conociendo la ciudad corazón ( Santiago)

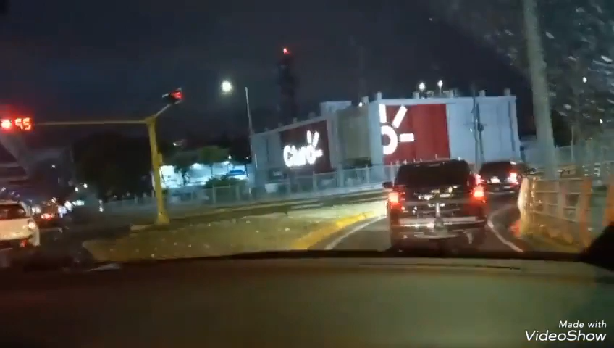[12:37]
Aquí está distribuidora Corripio, que no se aprecia bien por la oscuridad de la noche.